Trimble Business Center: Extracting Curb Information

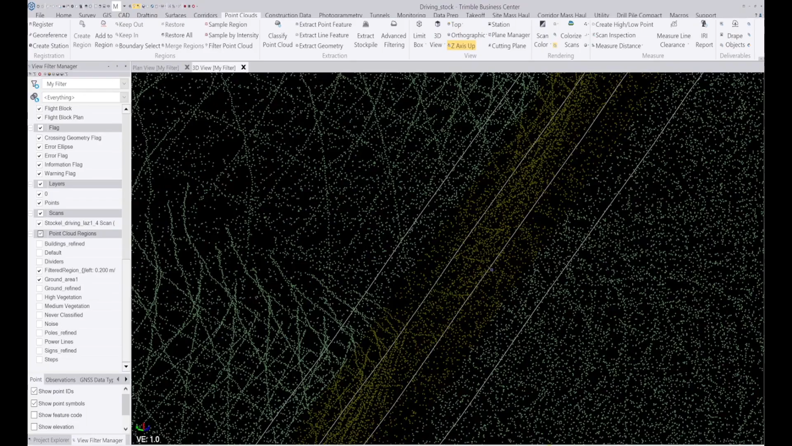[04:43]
and so those points that are within 200 millimeters of the line that
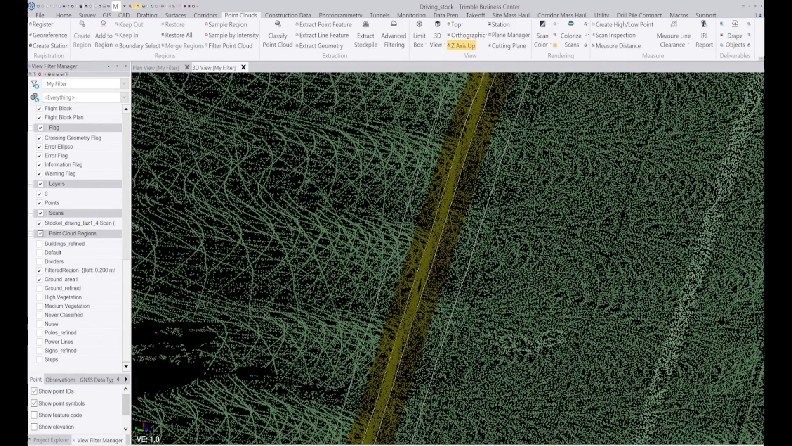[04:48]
i selected are put into a different layer so if i want i can just turn that layer off
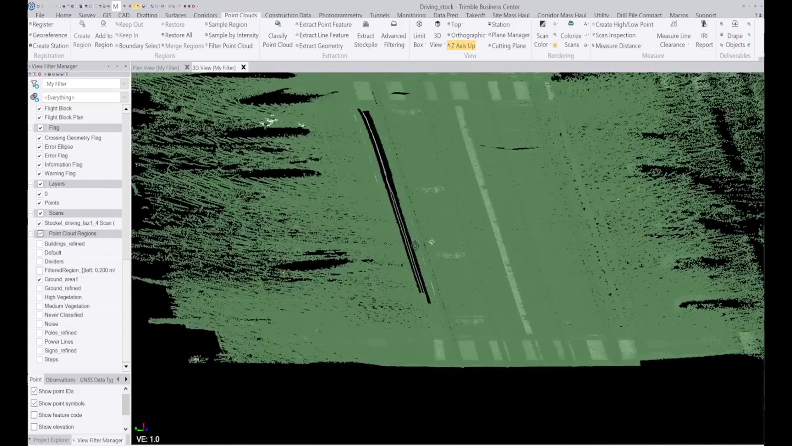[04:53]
so now i can create a surface
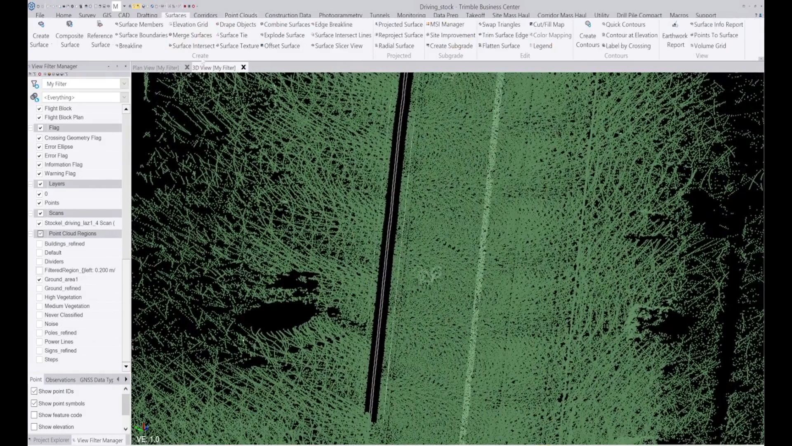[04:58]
i'm going to call it new surface
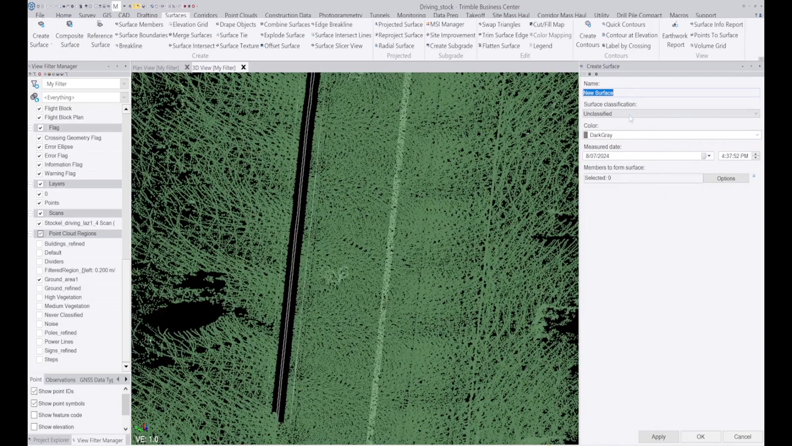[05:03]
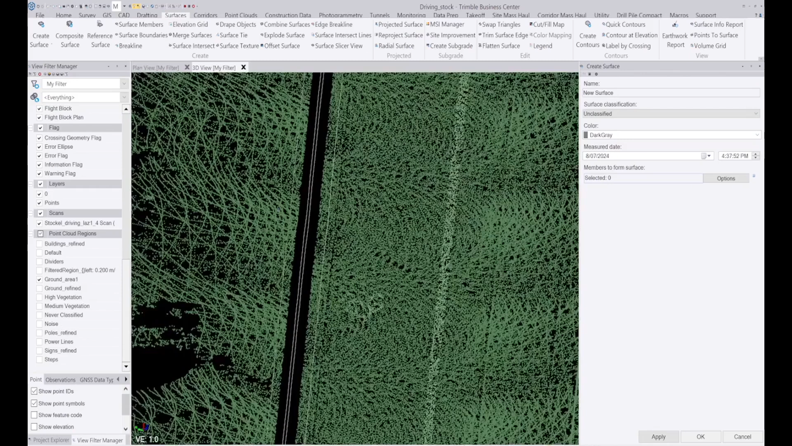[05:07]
the points and lines that we want to use for this will be the green point cloud
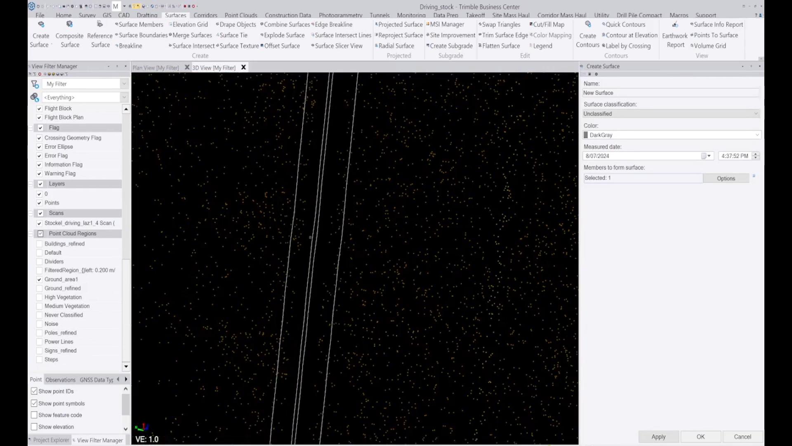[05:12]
i'm also holding down control and i'm going to select the top and bottom of the curve so i've selected them and click on ok and it's going to create a surface
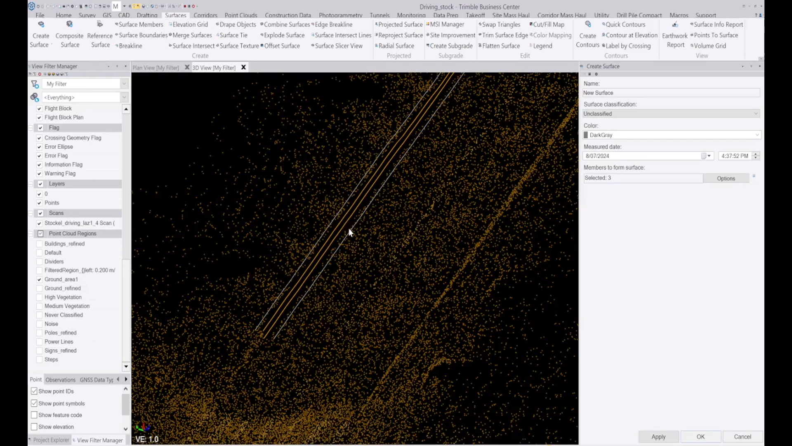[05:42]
i could have also included the top and bottom as well the offset lines either side here we get a look at what the curve looks like with the lines that we've used so you end up with a very crisp and clean
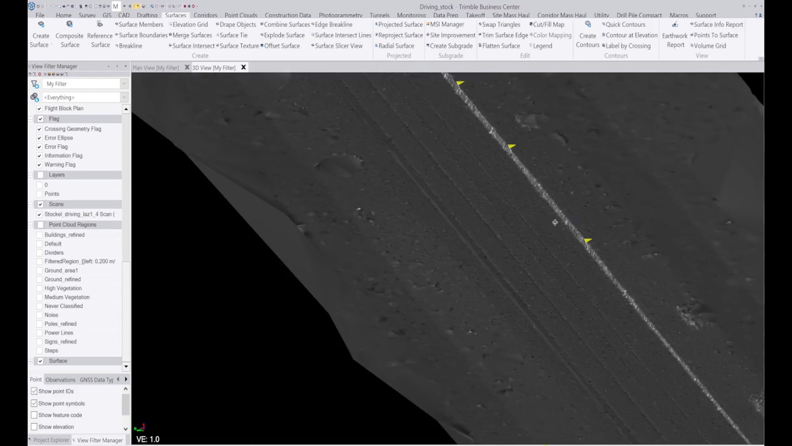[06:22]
so we can also create contours from this as well let's create them at 0.1 meter just to make it reasonably well pronounced
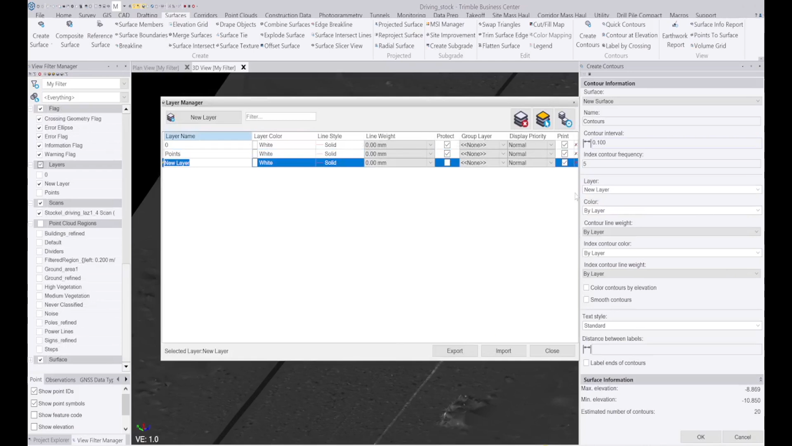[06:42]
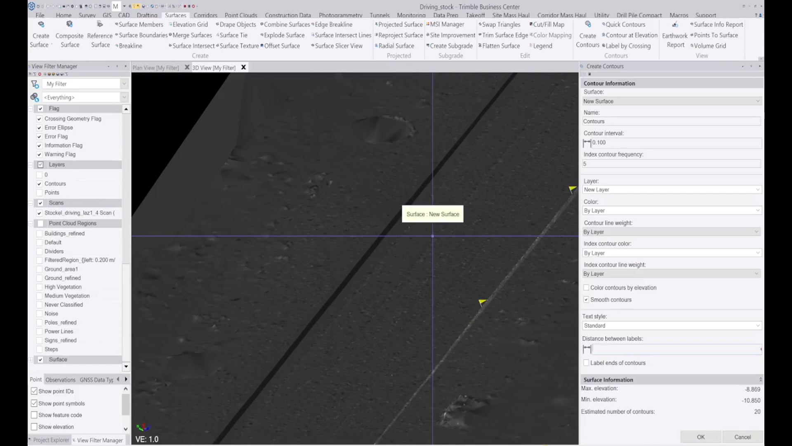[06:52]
around with meters
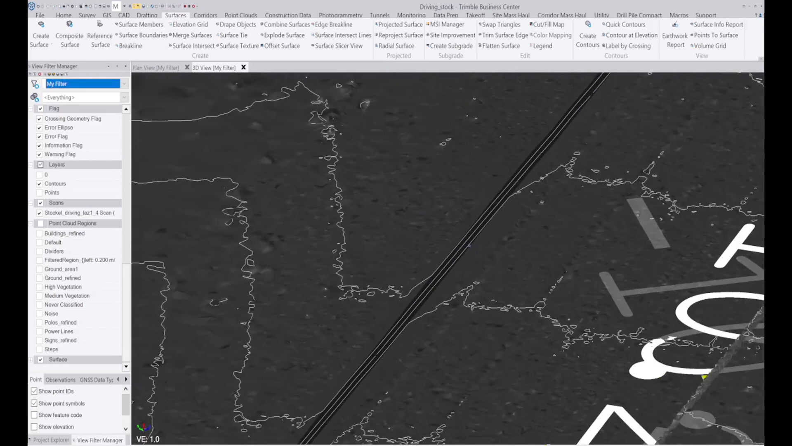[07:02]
all right so here are the contours on the side that we have use the lines to create the curve,
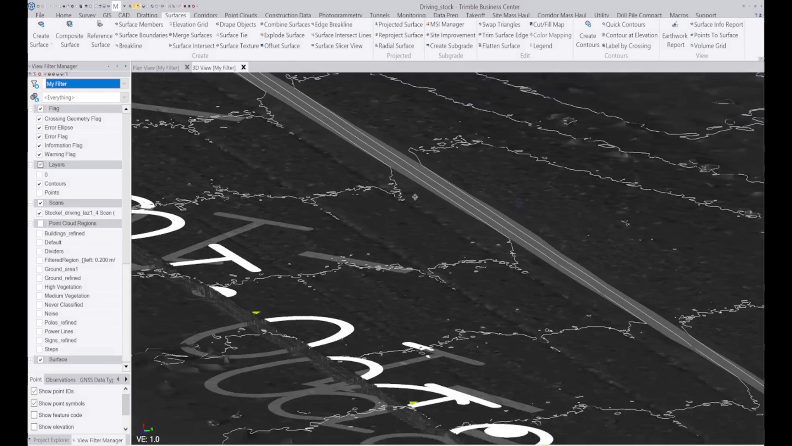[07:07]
so you can see
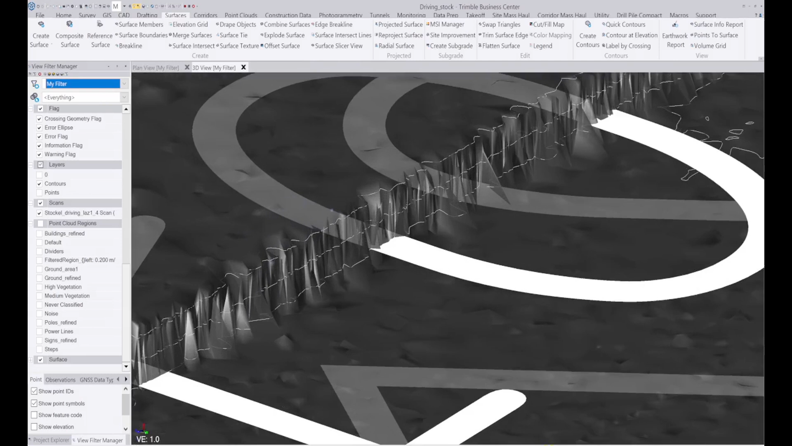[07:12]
it's kind of not as pretty, turn that off,
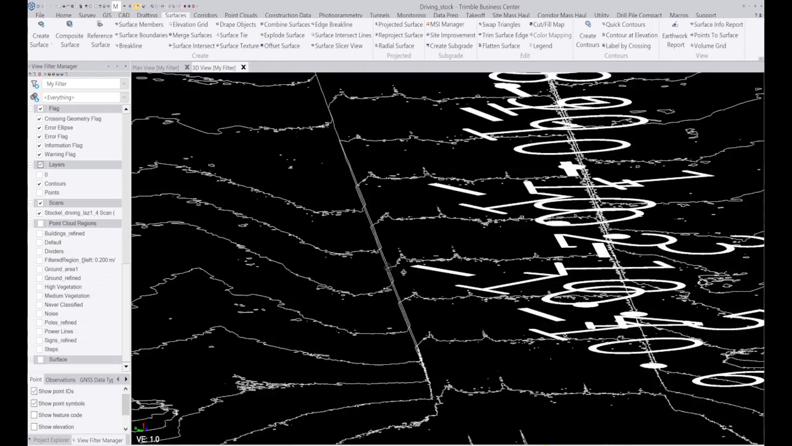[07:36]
we end up with a much cleaner contour output as well.